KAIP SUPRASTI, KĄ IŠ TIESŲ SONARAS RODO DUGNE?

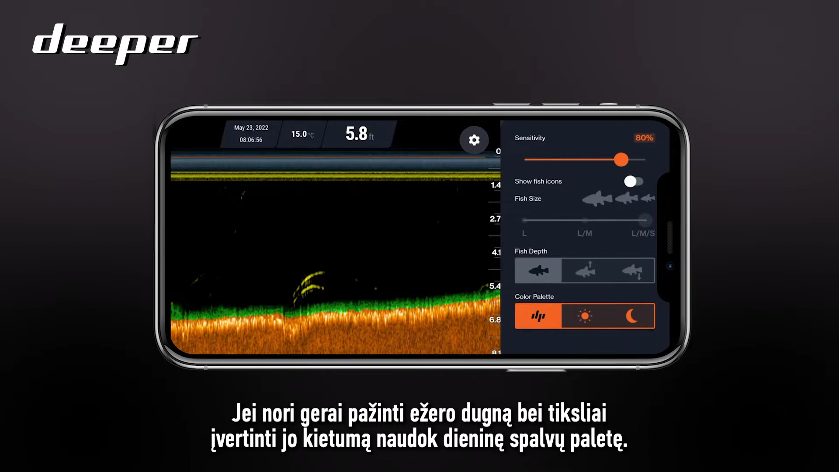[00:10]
On screen: depth 5.8 ft, water 15.0°C
use the day color palette I
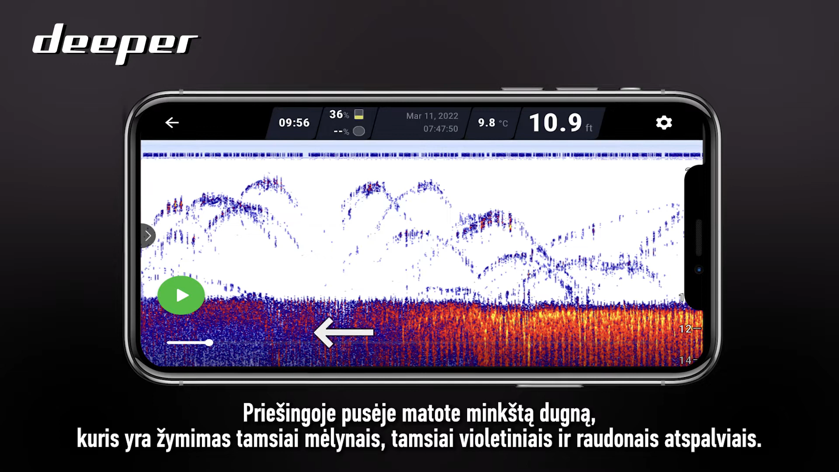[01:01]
On screen: depth 10.9 ft, water 9.8°C
purples and reds so this scan image for example is using the classic color palette so lake bed vegetation and weed for example will
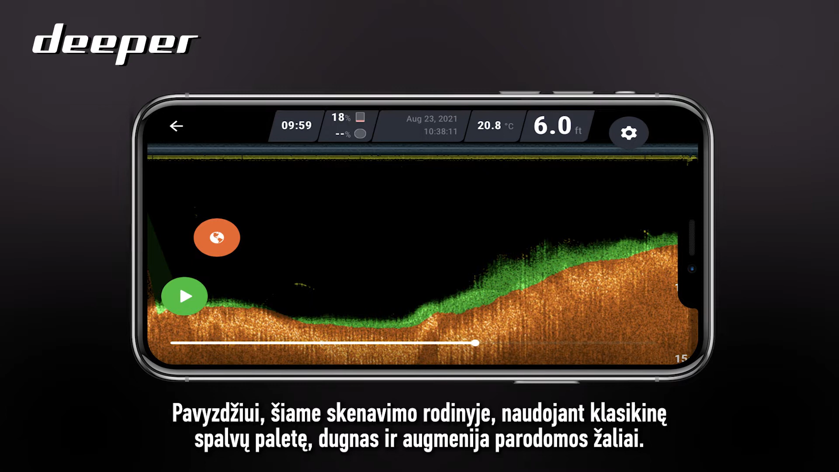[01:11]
On screen: depth 6.0 ft, water 20.8°C
be shown in green so just as a general rule of thumb when mapping out your lake beds the brighter the